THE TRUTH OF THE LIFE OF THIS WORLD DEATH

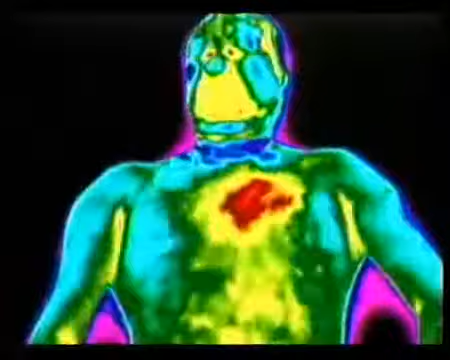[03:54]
You are now watching images of a body growing cold after death, taken by a thermal imaging camera.
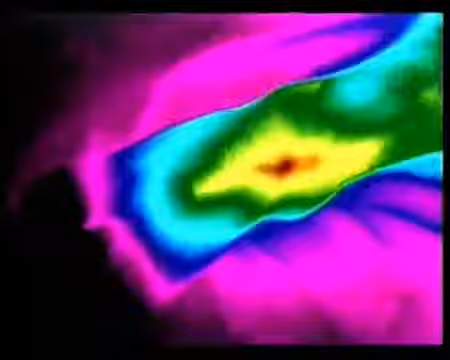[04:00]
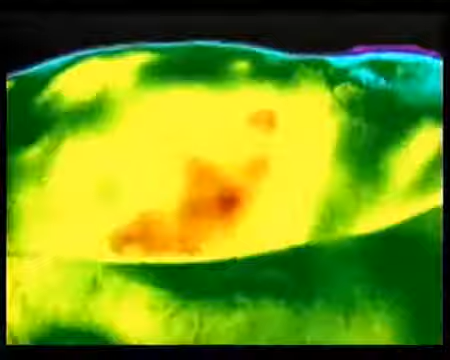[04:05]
Body temperature falls rapidly, and death moves through it.